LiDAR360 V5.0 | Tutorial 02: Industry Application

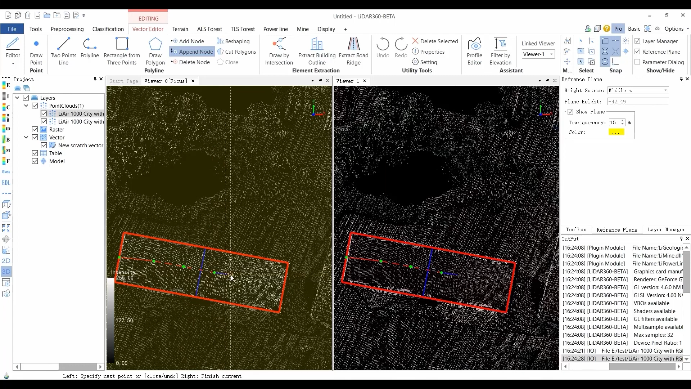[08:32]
Left-click the mouse to select the point and determine the position of the inserted point, according to the distance. If it is closer to the starting point, the point will be appended before the starting point. Otherwise, it will be appended after the end point. Users can also click the right mouse button to cancel the editing of the polyline and return to Step 1. Right-click the mouse to end appending. Edit Polygon and Delete Node by Mouse Interaction. The operation procedures are similar to End Node. Reshape lines or polygons by drawing sketches on selected features. The feature adopts the sketch shape connected
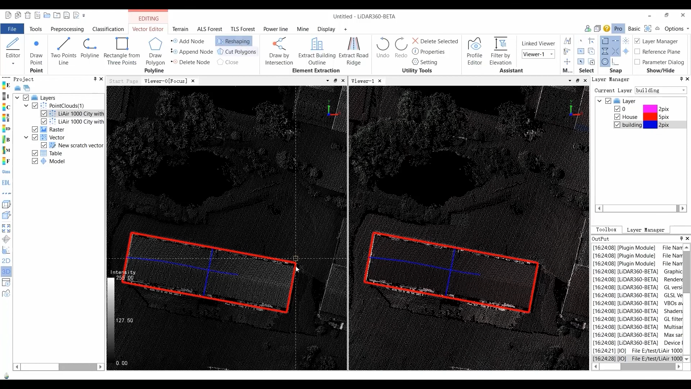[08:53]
from the first intersection to the last intersection of the sketch. In the feature, left-click to select the polyline or polygon entity. Right-click to exit editing. Pick points in the scene. Double-click to finish the editing.
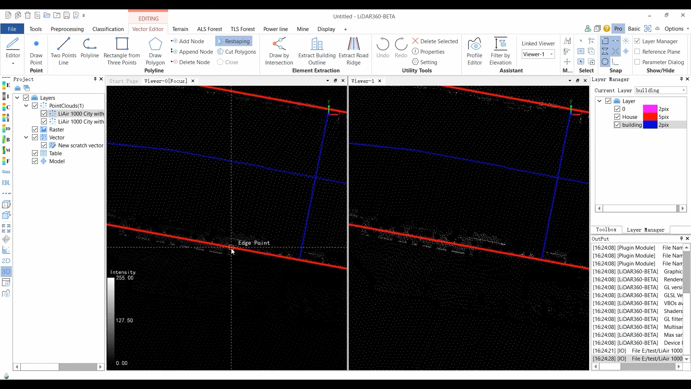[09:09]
The Entity Modify tool provides many basic functions, such as Move, Copy, Rotate, and Scale Copying entities. To one copy or multiple copies, which can create the same entities in different locations.
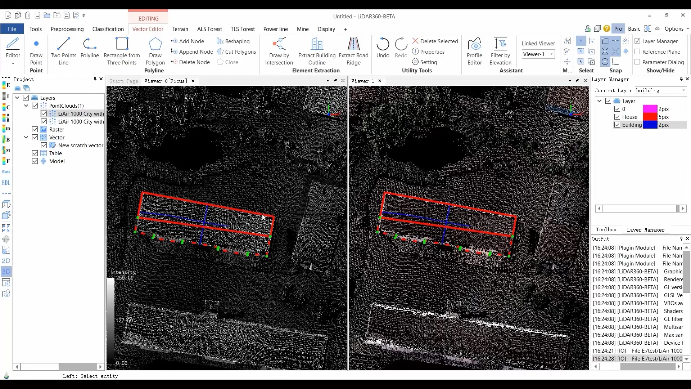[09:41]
In addition, multiple entities can be created with the same offset increment. By this function, rotate entities to get one copy or multiple copies at different rotation angles.
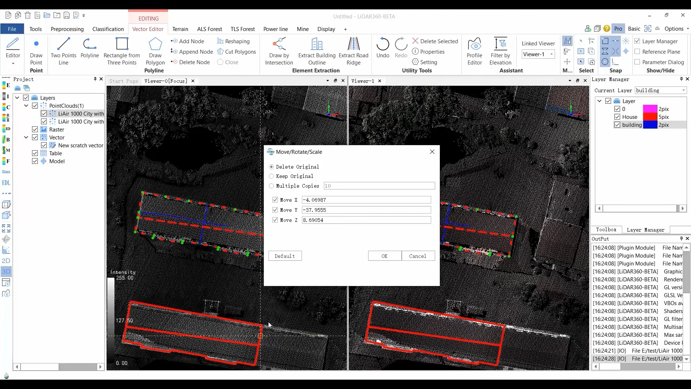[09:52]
In addition, multiple entities can be created with the same angle increment. Scale entities. To get one copy or multiple copies at different scales, in different locations. For detailed steps, please refer to the user manual. Click and edit to end the vector editing.
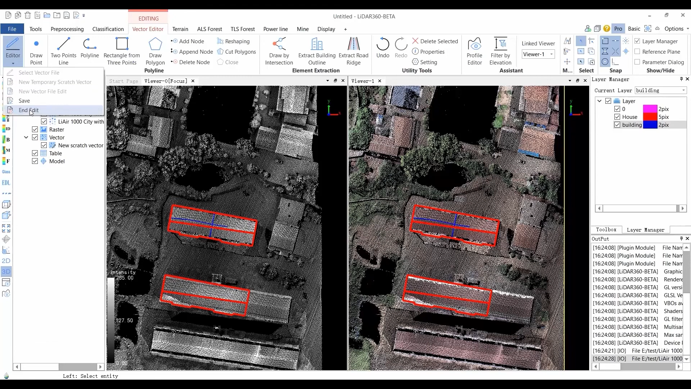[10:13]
After ending editing, a prompt box will pop up to save the editing results. After the user makes a selection, as required, the editing function is exited and other functions of the toolbar will be grayed out.
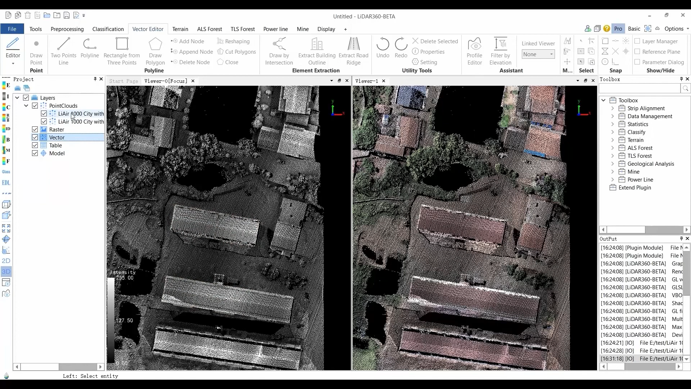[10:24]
The Element Extraction module is used to extract elements in the scene.
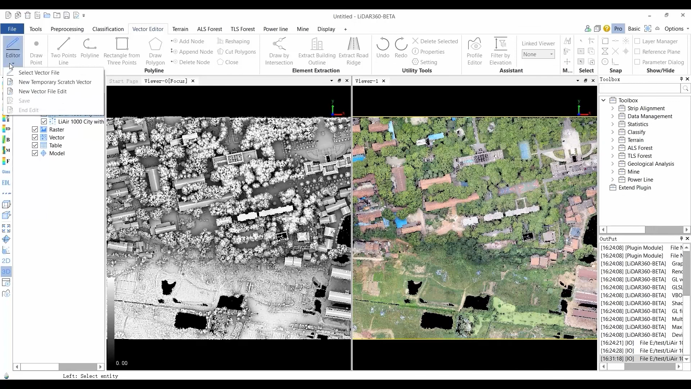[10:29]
Semi-automatic building is one of the available functions. When starting any function of this module, if there is no layer currently, the software will automatically add a layer.
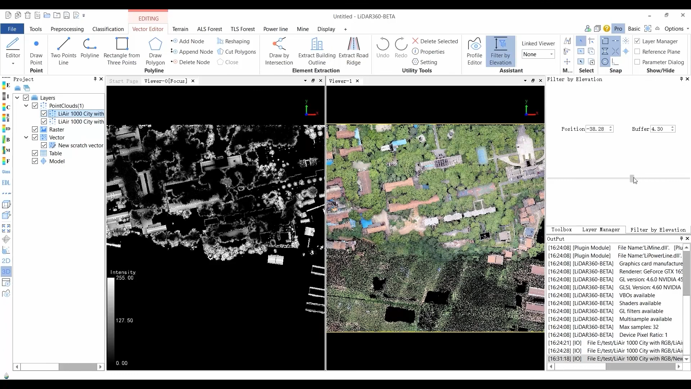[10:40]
The vectorized objects drawn by any function of this module will be stored on the layer.
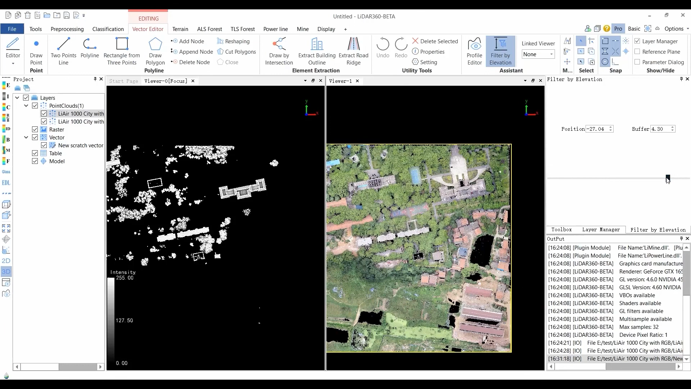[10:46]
Click the Extract Building Outline button and the parameter configuration interface will pop up for the dividing roof layer. Option check to extract outline by building roof unchecked to extract overall boundary. The inner and outer options defines the extract to be either in or outline or out or outline. Min area refers to the minimum area of entity to extract
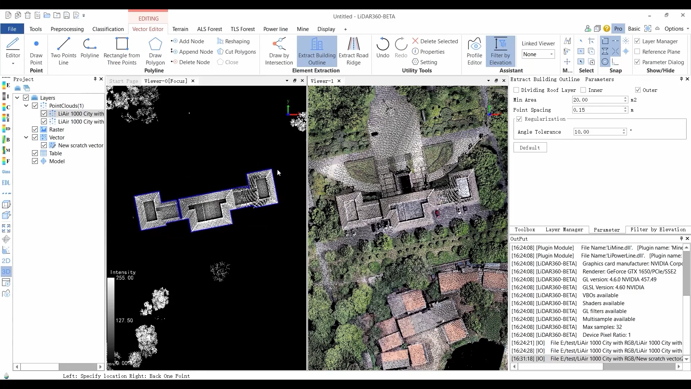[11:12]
point spacing refers to the average distance between points for the regularization.
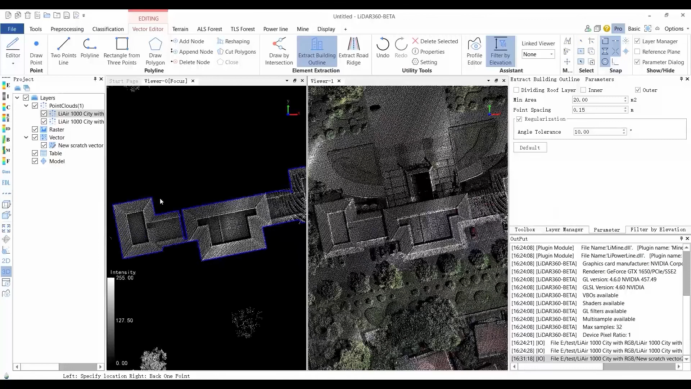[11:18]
Option check to regularize the outline's angle tolerance of regularization range from 15 to 30 degrees. The higher of the degree, the less sharp edges. Click the Undo button to undo the last edit or click the Redo button to redo the last edit.